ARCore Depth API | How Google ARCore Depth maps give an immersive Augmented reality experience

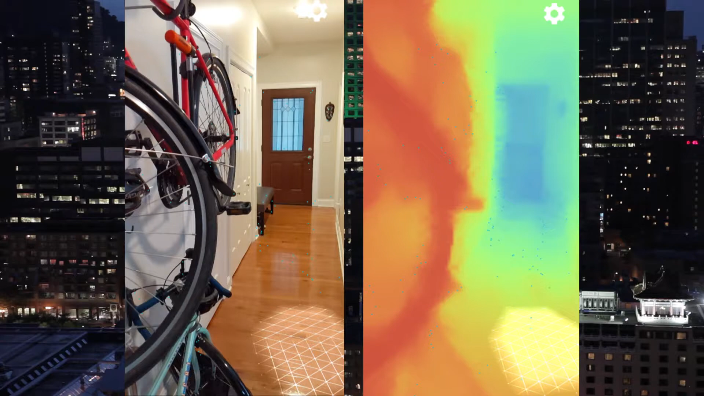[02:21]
which you can obtain using acquire depth image function inside that programmers would understand that so this algorithm takes multiple device images from different angles and
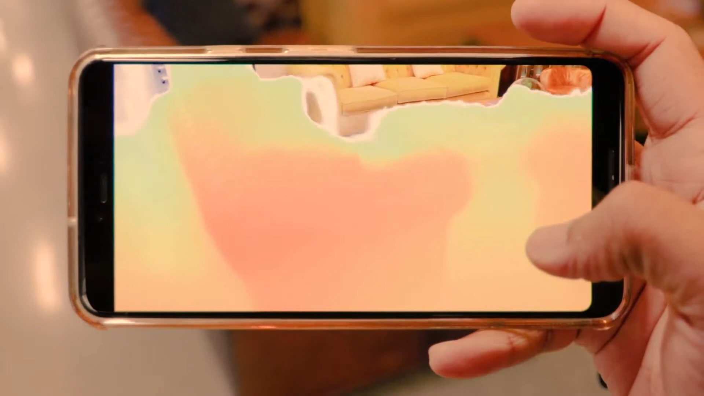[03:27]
on a high level uh there is a particular format of a depth map